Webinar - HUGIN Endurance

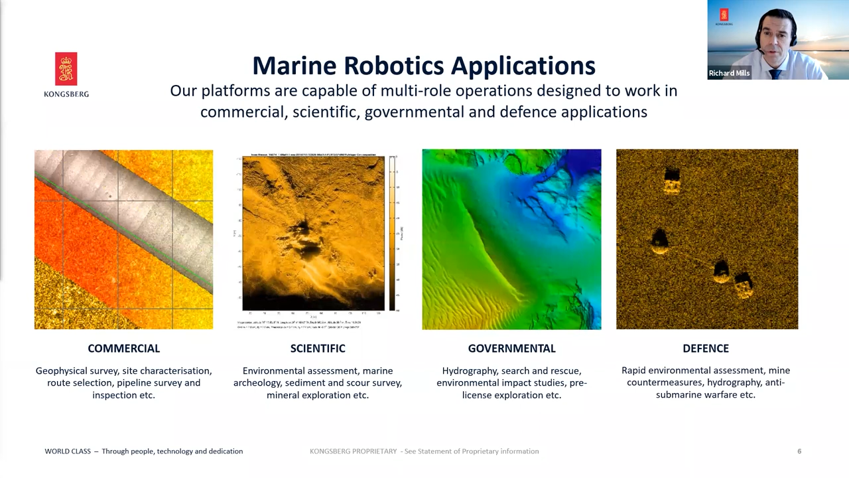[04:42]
This presentation is going to focus really on the commercial end of that segment. And there is going to be a defense webinar on the 25th of February. In fact, there'll be two, one in the morning, one in the afternoon, much like today, where we'll focus on the defense-related applications. So without further ado, let's have a look at the vehicle. And the first thing that you can see is it's probably a bit bigger than the other vehicles that you're familiar with.
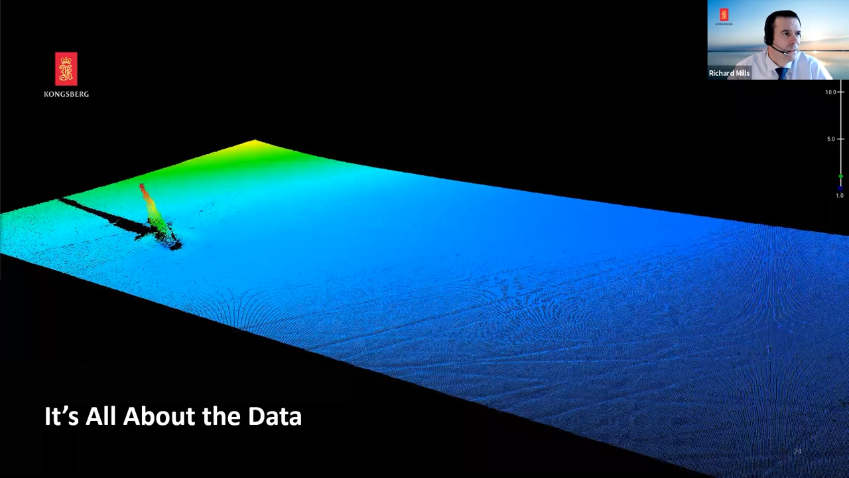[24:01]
It's a certain U-boat that is embedded in the sea floor, just outside of where we work. In fact, it's been on the cover of Sea Technology a couple of times in the pass. So this is just a little snapshot of the Hisas bathy.
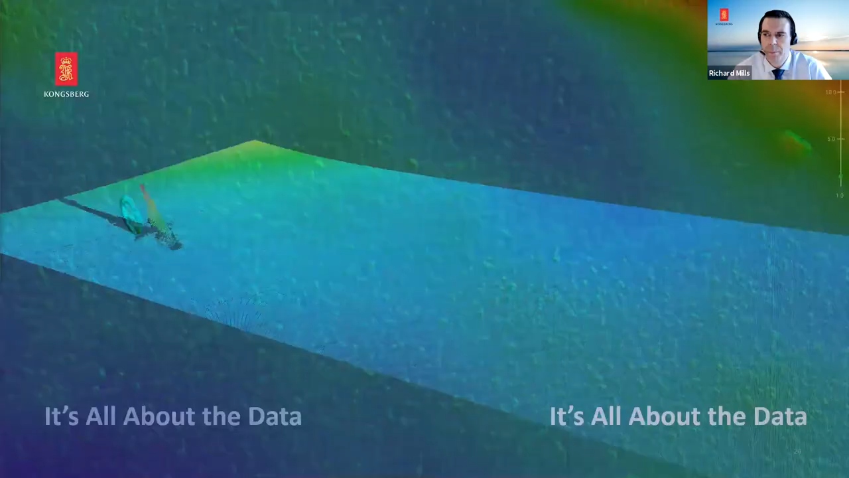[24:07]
And then of course, we've got the pure bathymetry from EM2040. What's really nice about this image is this is actually many, many passes all merged together, but actually without any extra processing. It shows the accuracy and the robustness and repeatability of the navigation solution that will now have on board the vehicle.
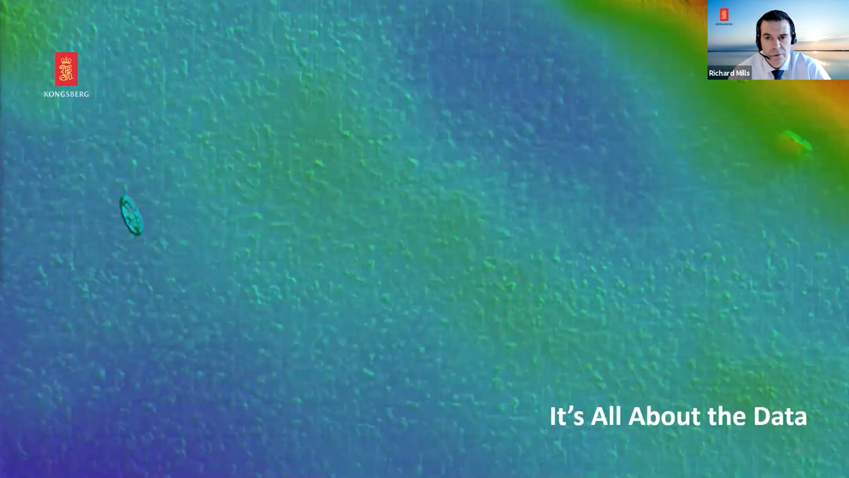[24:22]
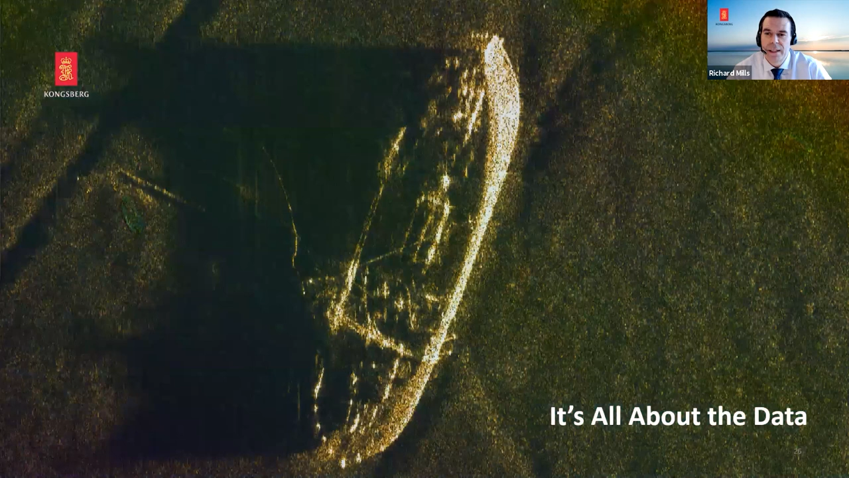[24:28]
And then finally, I can't talk about synthetic aperture sonar without giving you a picture, just to remind you how good it is. With 2x2cm resolution close in and 12.5cm resolution at 500m ranges on the dual RX version. What does that really mean?
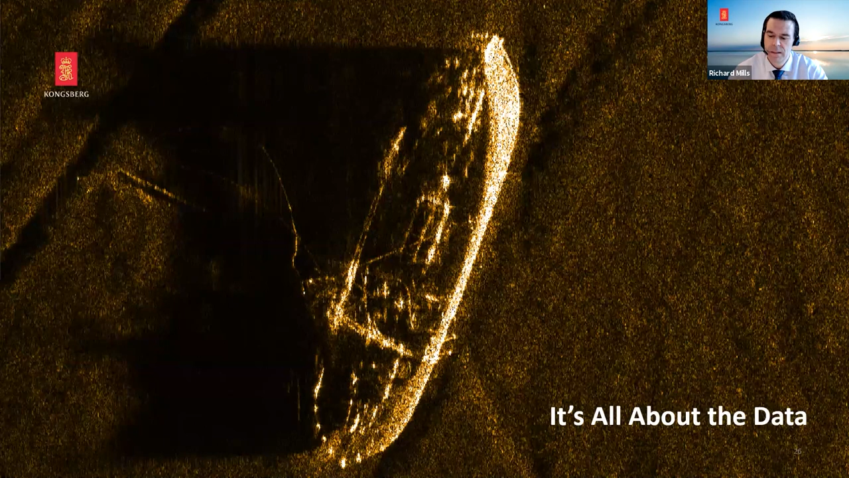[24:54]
Well, it means at 12.5cm at 500m range that I can get my vehicle out into the ocean to detect something as small as your mobile phone at 500m. So that concludes the presentation. We'll happily take any questions now. I've taken about 25 minutes, which is perfect.